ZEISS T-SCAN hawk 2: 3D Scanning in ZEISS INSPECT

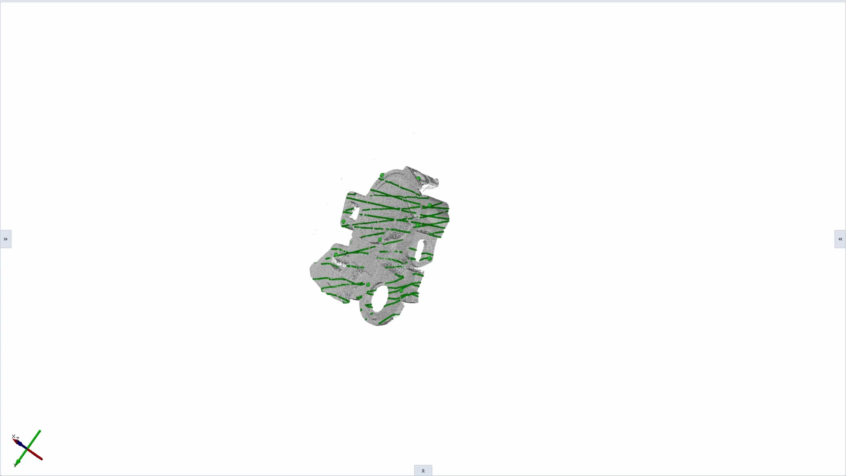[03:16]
You see that I only collect data on the part and not the data on the table.
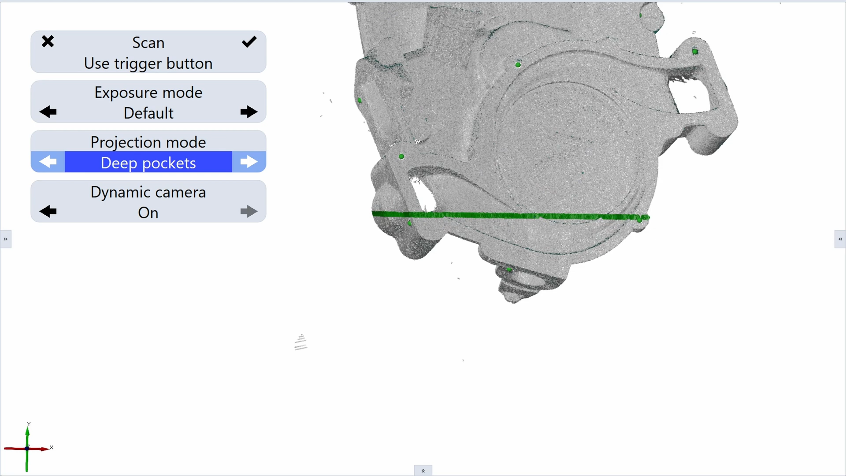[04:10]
I can switch and use the blue single laser line to be able to go deeper inside the pocket. This makes it easier to scan in hard to reach areas.
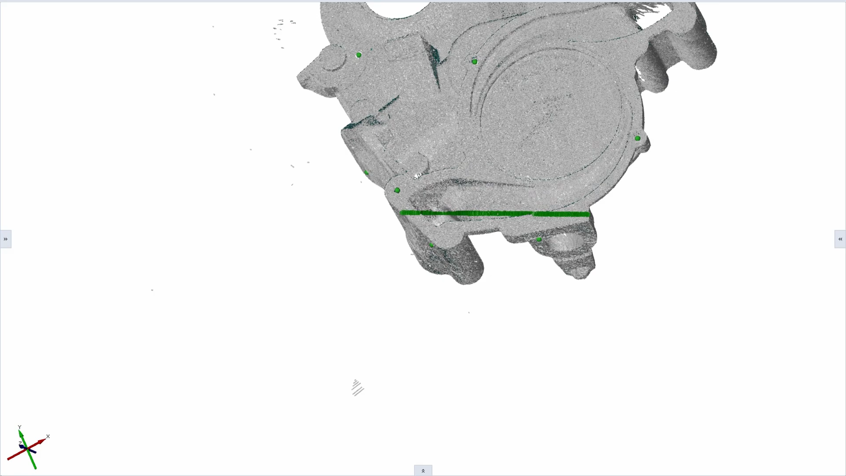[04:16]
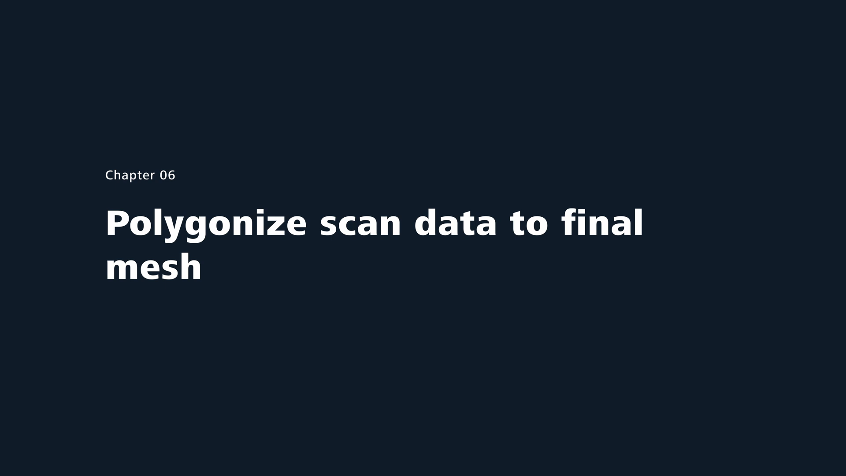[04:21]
All right, I have scanned this complete part and it's deep pockets.
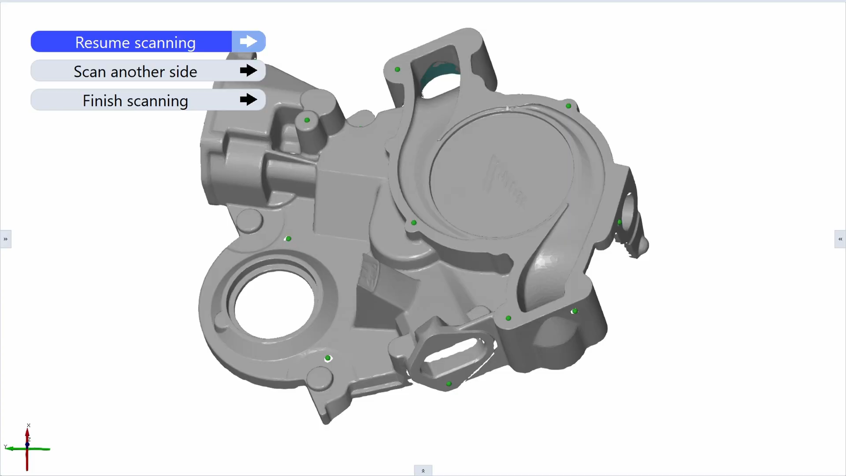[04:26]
So, the last thing we need to do is to polygonize this raw scan data because the polygonization will make sure that we will end up with one mesh result.